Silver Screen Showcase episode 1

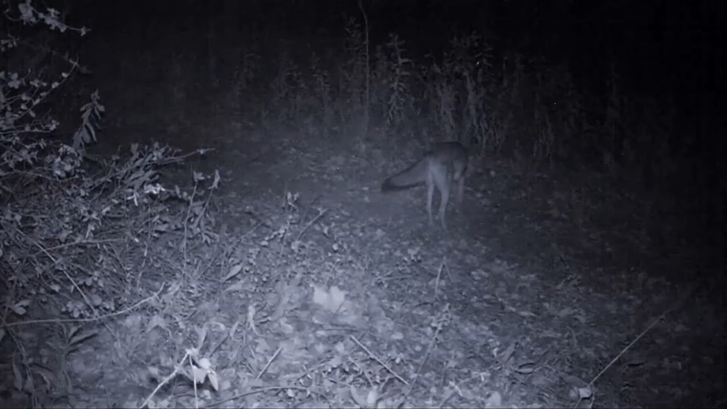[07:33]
During the night, this coyote marks territory. Hours later, another follows suit. Gray foxes are often heard by campers at night, who mistake their cries for a young mountain lion. They can climb trees like a cat and are omnivorous.